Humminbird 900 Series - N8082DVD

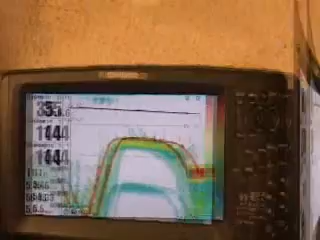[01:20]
With powerful traditional sonar, as well as 3D sonar and groundbreaking new side imaging available, it does things to help you find fish that simply put, no other fish finder can. Each unit has a precision 12-channel GPS WAS receiver. They contain built-in,
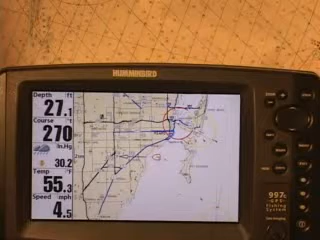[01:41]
detailed unimaps of the USA coastline, inland lakes, and rivers to 30 meters per pixel resolution.
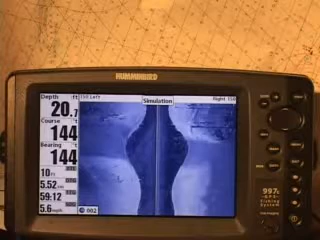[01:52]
The 997C SI combo delivers it all with breakthrough high-definition side imaging sonar for picture-like images at the bottom, precision GPS chart plotting,